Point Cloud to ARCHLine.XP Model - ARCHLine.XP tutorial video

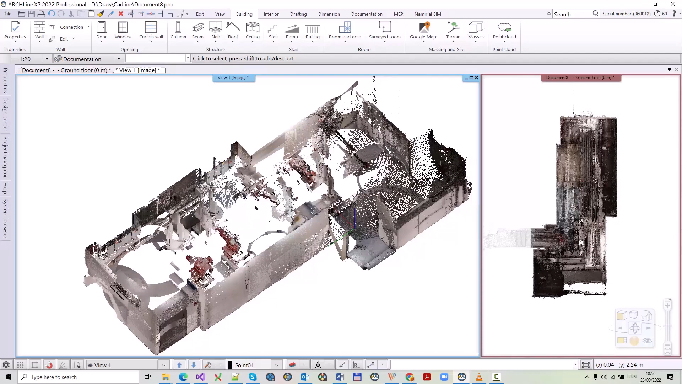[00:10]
More and more people know and use the 3D laser scanning,
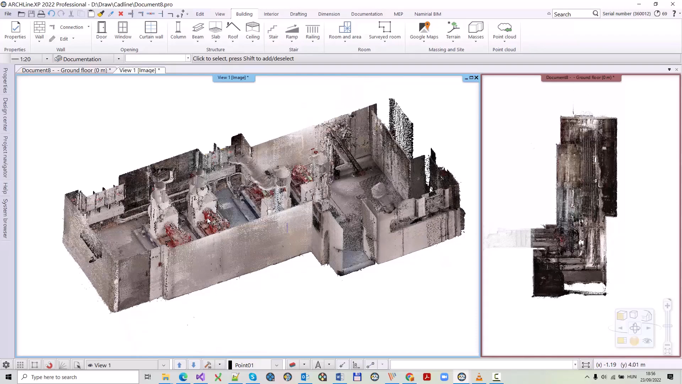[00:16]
which can be used to create a point cloud of a room, an apartment or even an entire building.
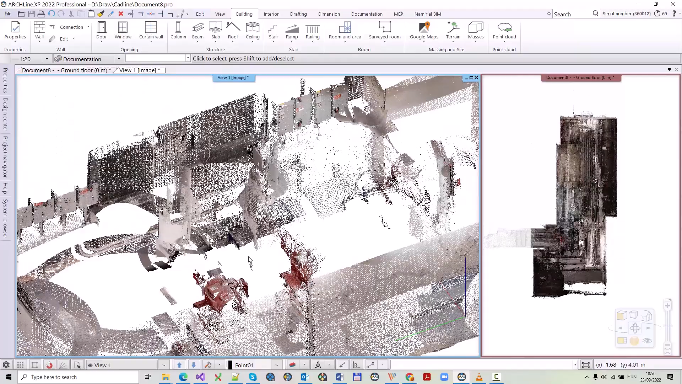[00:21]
Today I will show you, how you can use this point cloud technology in Archline XP, for example to survey and model a room.
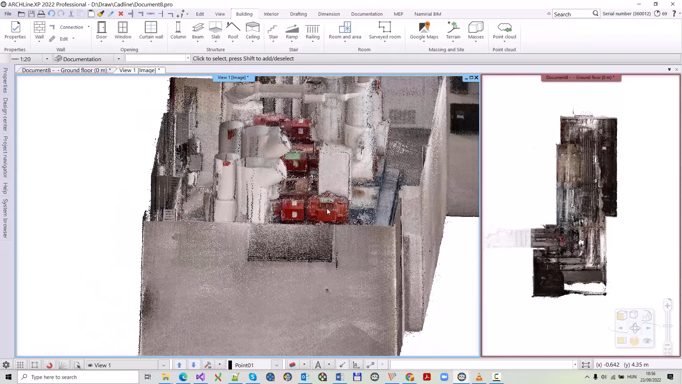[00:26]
Most point clouds are in E57 and PLY formats, and Archline XP can handle both.
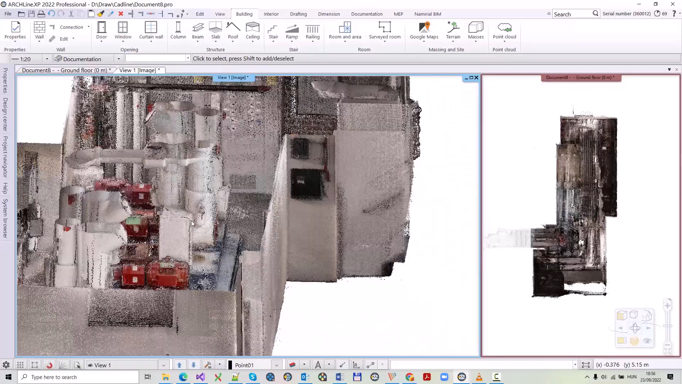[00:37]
The 3D laser scanning creates a set of independent points in space, which means it does not build a 3D model,
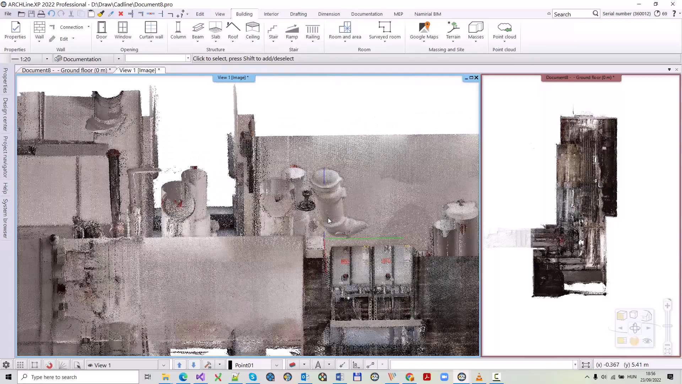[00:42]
so it cannot be automatically converted into a floor plan.
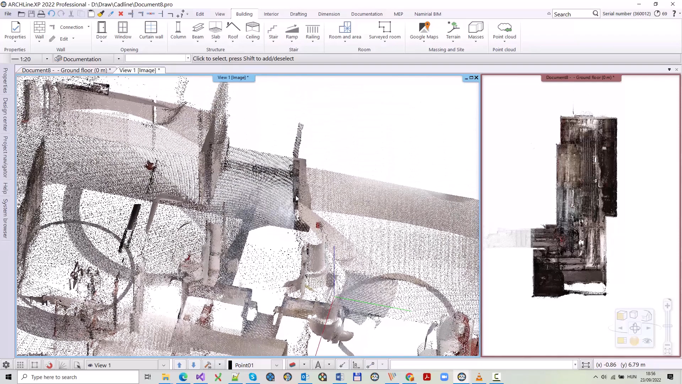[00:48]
The architect's task with Archline XP is to create walls, slabs, and windows after clearing a point cloud.
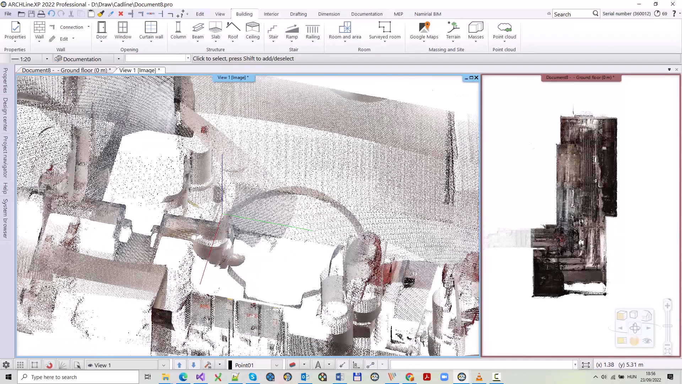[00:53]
In most cases, it is faster, more accurate and therefore cheaper than a traditional survey.
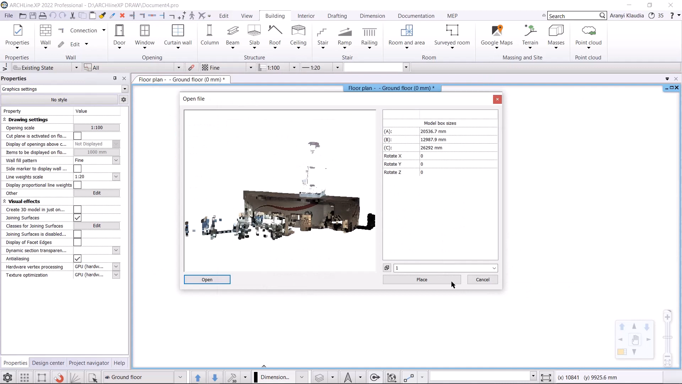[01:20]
With the place button I can place it near the origin.
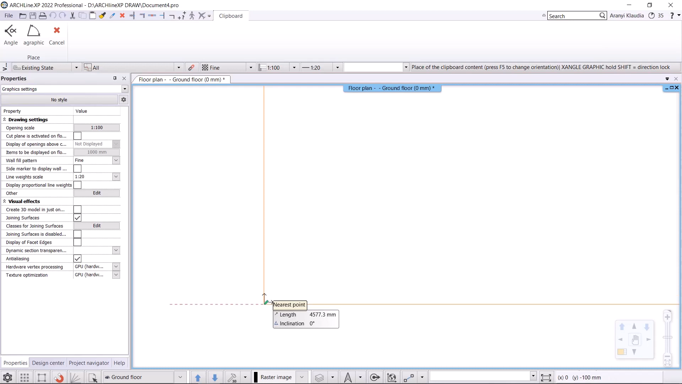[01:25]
This will create the floor plan and the 3D view of the point cloud.
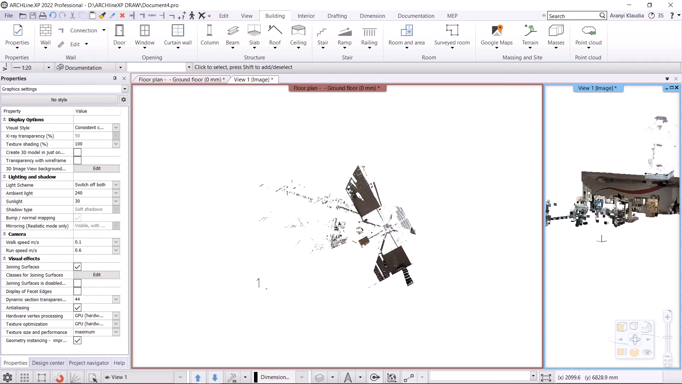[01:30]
Our next task is to delete the irrelevant points, which we will not work with. I will do this in the floor plan, I will use the building menu, point cloud, crop out command.
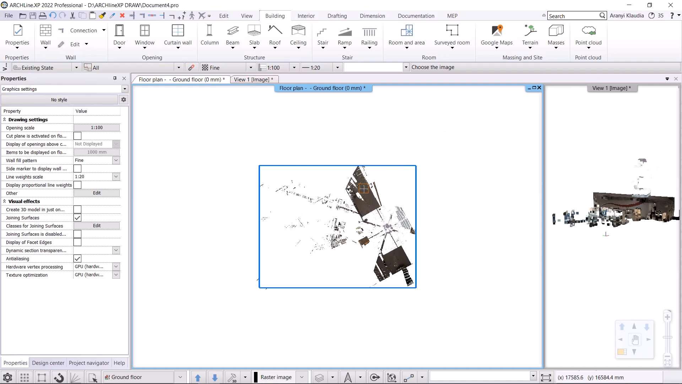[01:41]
I will select the point cloud, and the program will inform me. I can define rectangular, polygonal, or circular areas to crop the point cloud on floor plan, or I can remove cropped area.
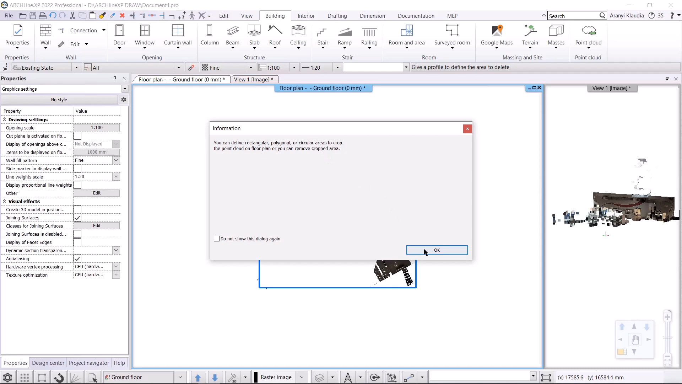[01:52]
Ok, I accept it and I define the area.
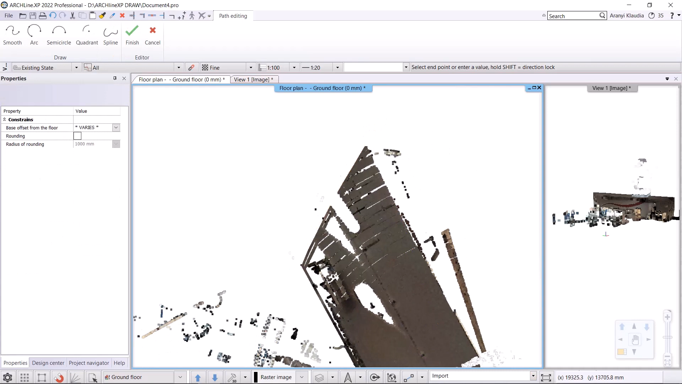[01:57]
This does not need to be completely correct, because we are only deleting irrelevant points, that we will not use.
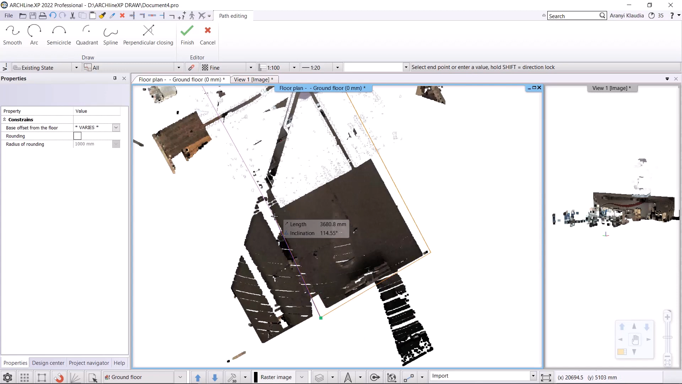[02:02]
I want to work with this section, so I'll select it.
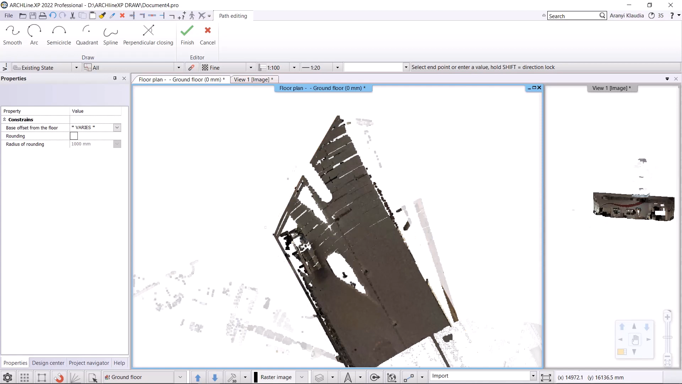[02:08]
In the floor plan, points beyond the selection will turn pale gray, and in 3D they will disappear.
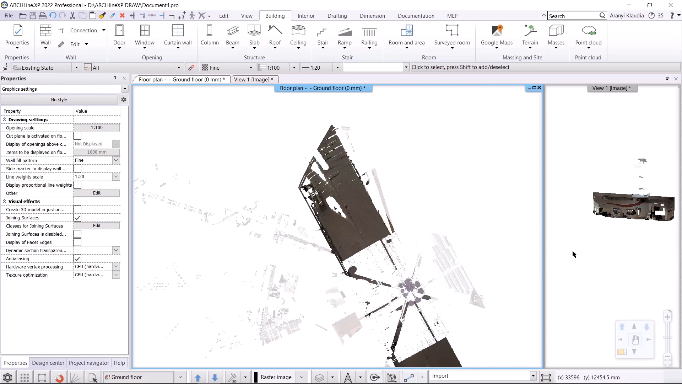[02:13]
Now we will create a slab to help us set the floor height.
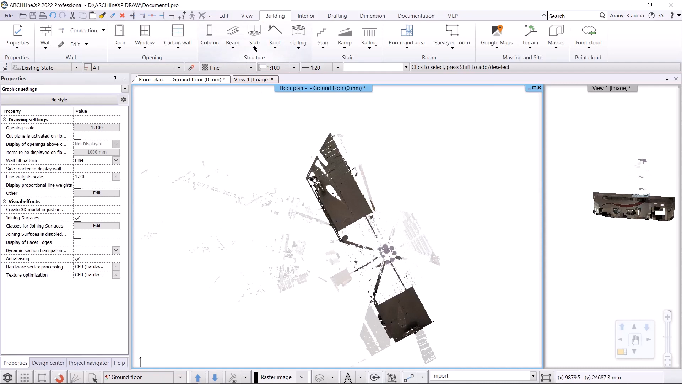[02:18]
I will use the slab, slab in sketch mode command in the building menu in the floor plan.
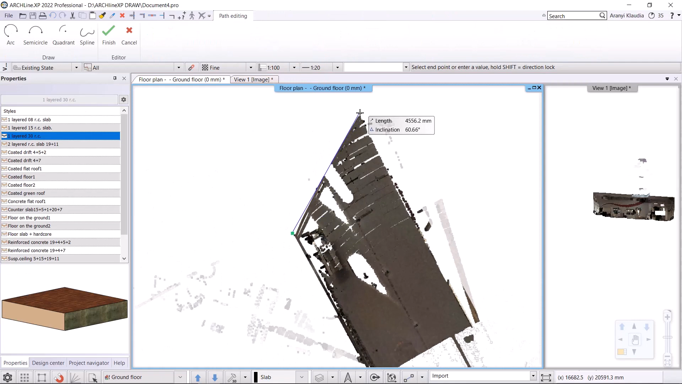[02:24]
I'll specify the point cloud.
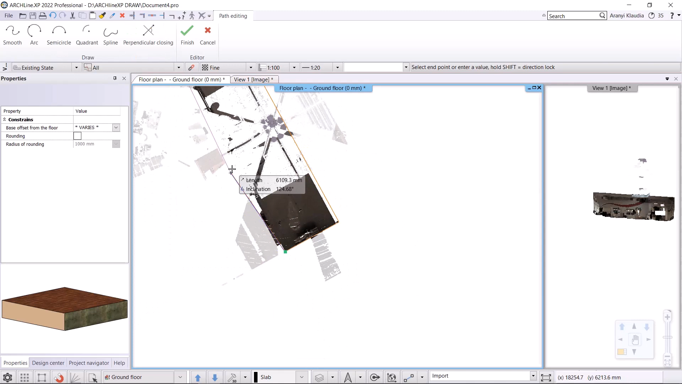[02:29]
Our slab is completed, let's take a look at the 3D view. Switch to front view.
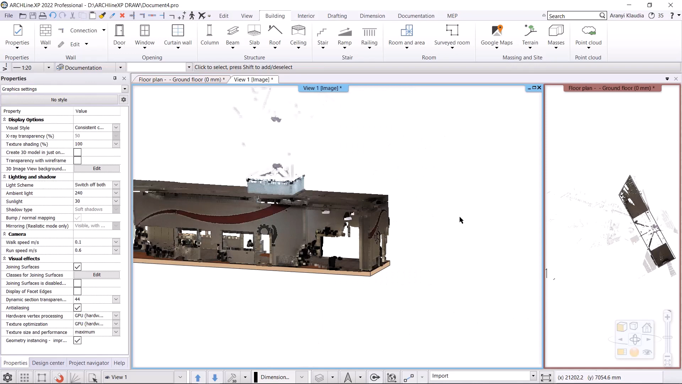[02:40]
Here we can move the point cloud vertically to identify the floor height. If we zoom in, we can see that the point cloud is positioned a little higher than the slab. This has to be moved down in the vertical direction.
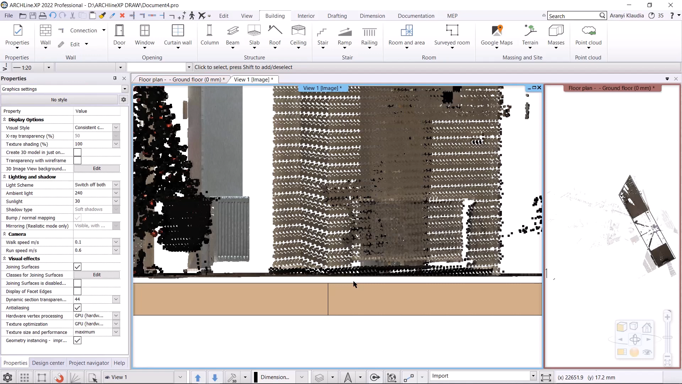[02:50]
I select the point cloud, and choose edit, move, move command. I specify the bottom plane of the point cloud and start moving it down to the top plane of the slab. That's it. Let's continue with filter horizontal plane,
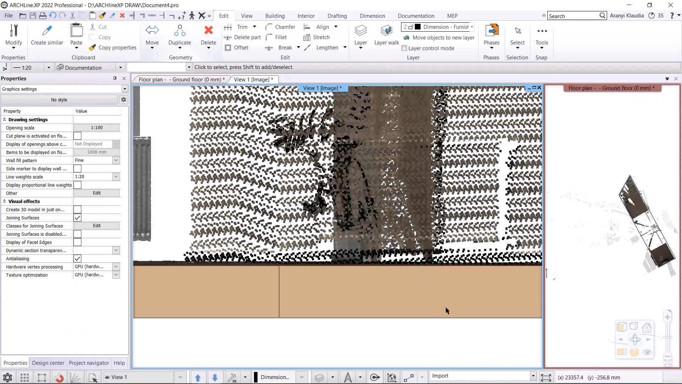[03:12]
what makes the walls visible, so we can easily create them in the floor plan.